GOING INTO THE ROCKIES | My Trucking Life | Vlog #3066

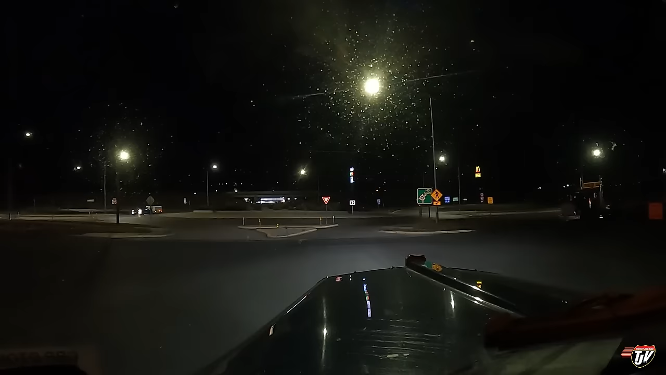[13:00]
Montana, you have also been plagued with these roundabouts. That is spreading like a disease, isn't it?
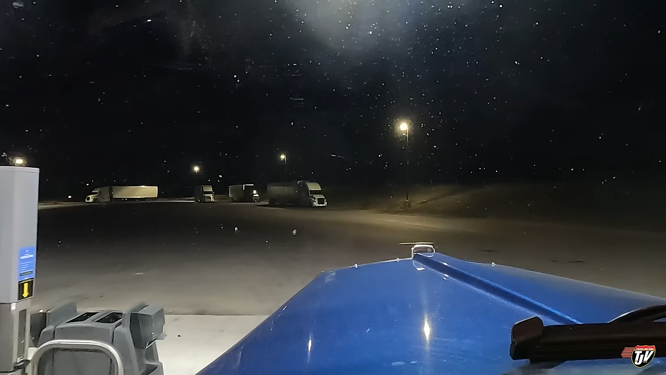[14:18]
Regular diesel number 2, that's for me. I don't know what town this is we're coming up to, but I see a Flying J and a Love's, and I'm tired. We're still a ways from the border. Didn't get nearly as far as I thought we would, but like I said, I can't cross tonight anyway, and it doesn't matter if I stop now or if I go all the way to the border, I've still got to stop for night, and we'll be getting to our destination tomorrow night at the same time.
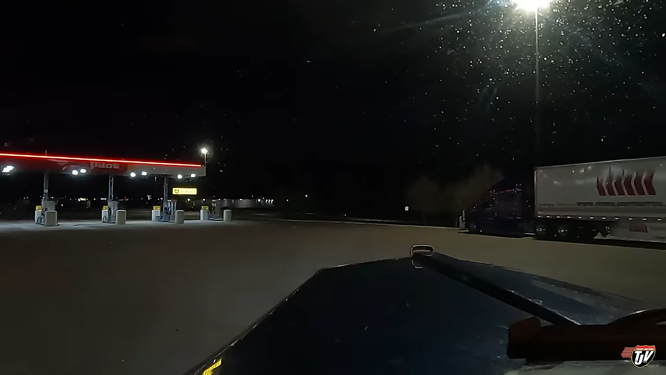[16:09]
Well, there's lots of parking back there. Why are these guys parked up here then? Lots of parking spots back there.